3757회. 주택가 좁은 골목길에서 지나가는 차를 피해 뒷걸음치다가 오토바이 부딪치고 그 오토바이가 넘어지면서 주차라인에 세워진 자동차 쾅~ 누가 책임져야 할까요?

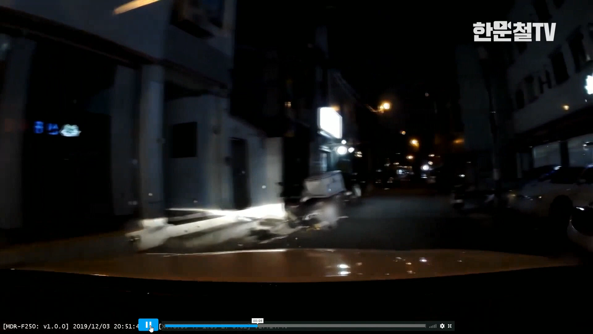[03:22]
왼쪽에. 아, 왼쪽에 조금 보이네요. 여기 노란선이 잘안 보이기도 하고, 여기는 노란 실선이 아니라 점선이겠죠? 점선. 왜냐면 점선을 해놔야 여기서 차들이 왔다 갔다 하니까요. 나 잠깐 차 세워놓고 어디 잠깐 갔다 오던 중이었다.